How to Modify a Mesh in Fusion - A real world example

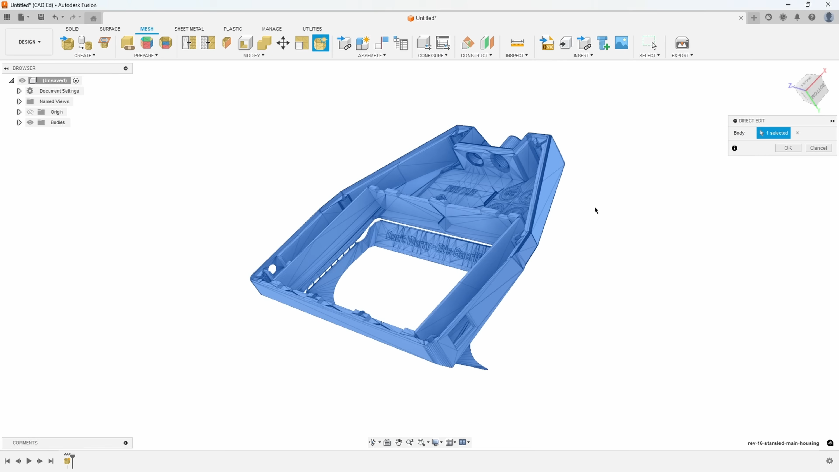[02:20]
on my mesh and that opens up this
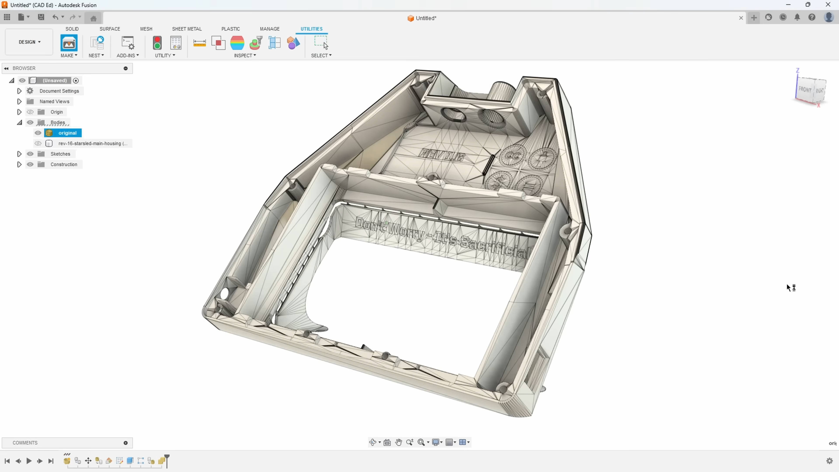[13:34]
go ahead and say okay it brought up my slicer i'll go ahead and make that a little bit smaller